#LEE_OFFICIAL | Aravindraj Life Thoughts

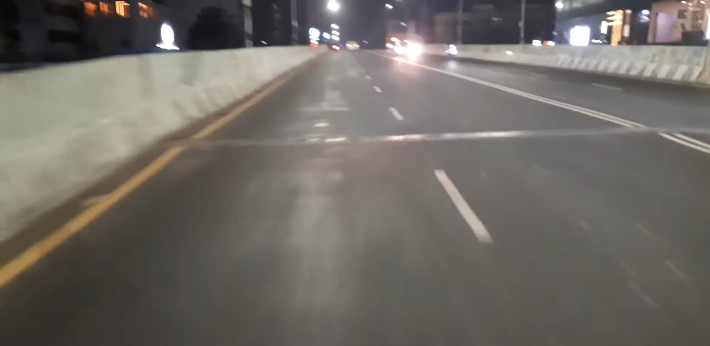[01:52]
டி நகர் வழியாக போகலாம், பட் கண்டிப்பாக டிராஃபிக் இருக்கும். ட்ராஃபிக் இருக்கும், இங்கே ட்ராஃபிக்.
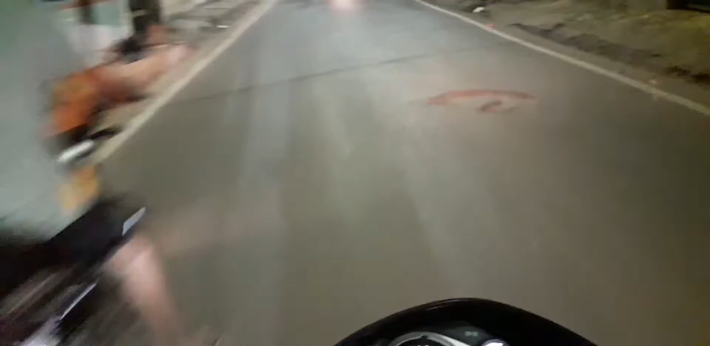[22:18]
ரொம்ப நேரம் ஐயோ, இந்த ரோடும் டிராஃபிக்காக தான் இருக்கும், என்ன பண்ணுறது, ஆப்ஷன் இல்லை, அதனால் இந்த ரோட்டில் போய் தான் ஆகணும்.